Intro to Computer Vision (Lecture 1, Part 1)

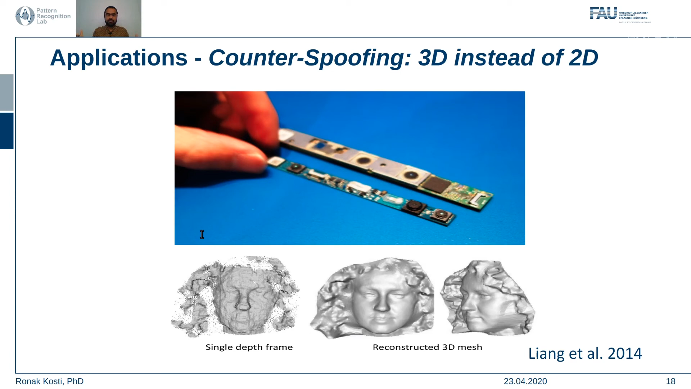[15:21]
information and whenever you go back again and you try to unlock it will use this 3d mesh to unlock to compare your signature and then unlock the system for you um a very good application is again in apple's face